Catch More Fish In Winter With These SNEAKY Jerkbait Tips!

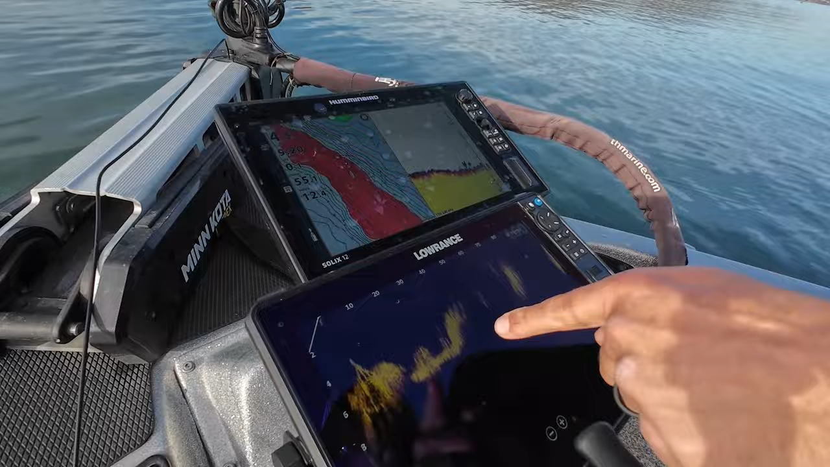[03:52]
to show you this is you can see these isolated clumps of eelgrass and you see these clean spots down in there there's a fish above that clump of eelgrass right out there but the
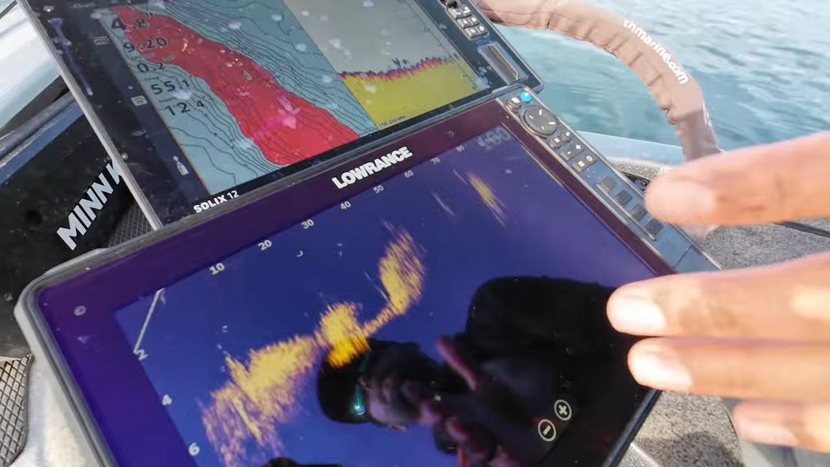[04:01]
deal this time of year and really anytime you're out here on Gunnersville now with the eelgrass is finding those clean sections in it if you just have nothing